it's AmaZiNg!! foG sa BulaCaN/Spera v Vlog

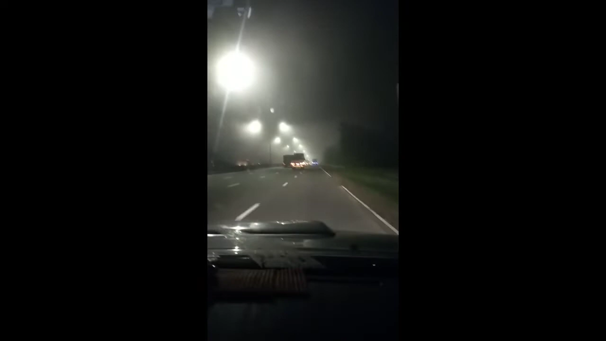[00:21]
So, nagulat kami, bakit napaka-foggy, nagbukas ako ngayon ng bintana, ang lamig. So, kakaibang, kakaiba to, ang lamig pala na pagmadaling araw ngayon. Na parang, ano, parang nasa Tagaytay ako, pero nasa Bulacan lang ako.
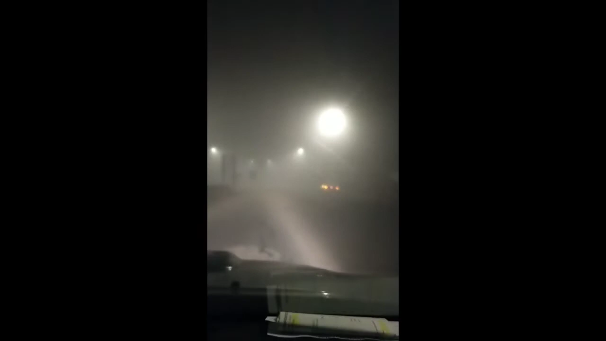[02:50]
Kasi, pati yung ilaw namin, hindi na siya, ano, eh. First time daw nangyari to, nagtanong kami. Sa ibang RPID nga kami, sa tollgate ng cash kami nakapasok kasi hindi namin makita kung saan kami papasok.